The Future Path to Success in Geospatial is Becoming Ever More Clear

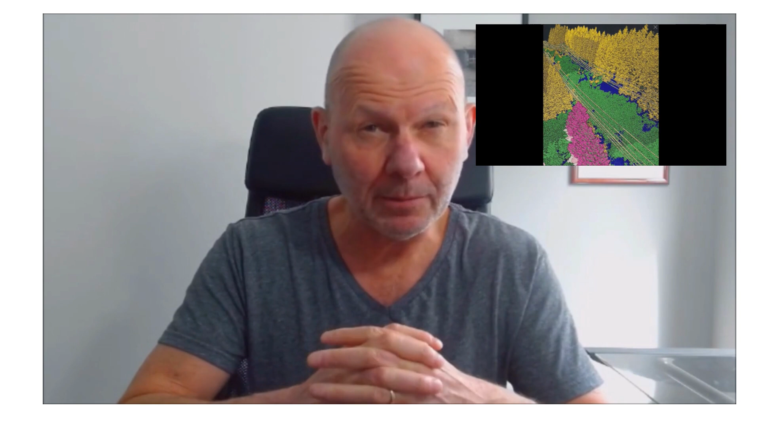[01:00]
It's what you would see in a GIS, for example. But where did that data come from that you're looking at? That data, which is two-dimensional data, is vector data coming out of a GIS. For example, the transmission lines, the poles, etc. So the assets. That tree data that you're looking at, they're polygons actually. That was collected with LiDAR. That colouring that you're looking at. That's tree health.